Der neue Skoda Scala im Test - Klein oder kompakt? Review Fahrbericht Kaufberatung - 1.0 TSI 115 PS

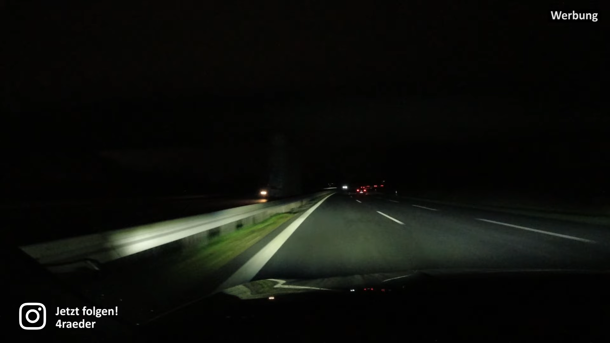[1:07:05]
Der Wagen kann damit dann, ähm, die mir vor mir vorausfahren oder mir entgegenkommenden Fahrzeuge maskieren und ich kann weiter mit Fernlicht fahren. Das ist eine coole Technik. Der Skoda Scala geht da aber nicht ganz so genau zu Werke, wie zum Beispiel ein Golf oder eher sogar ein Tiguan oder so mit dieser neuen HD-Technik. Er hat hier, ähm, ein nicht ganz so feines Feld, wo er eben das Ganze ausskaliert. Man merkt schon, ich hab's euch hier mal abgefilmt, man merkt schon, ne, also wenn jemand vor mir fährt, sitzt da einen relativ großen Bereich dunkel, ähm, damit er eben keinen blendet.